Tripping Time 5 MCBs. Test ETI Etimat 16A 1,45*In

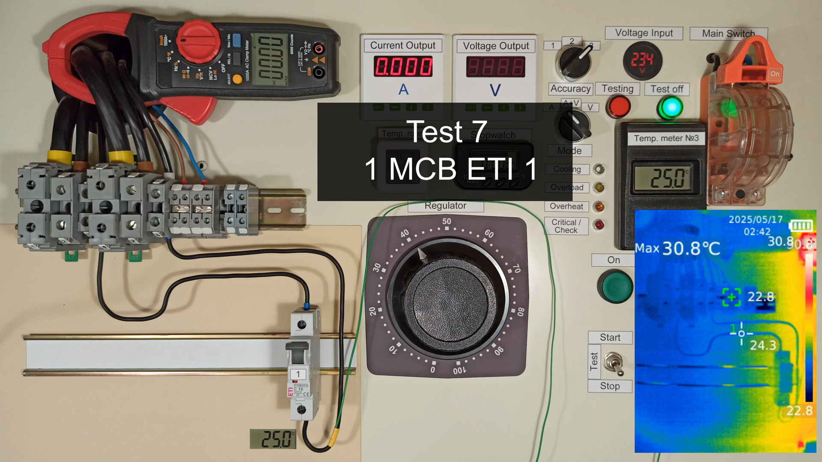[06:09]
On screen: max 30.8°C
And, of course, I decided to test the first MCB separately once again. Let's see how much the nearby breakers and wires affected.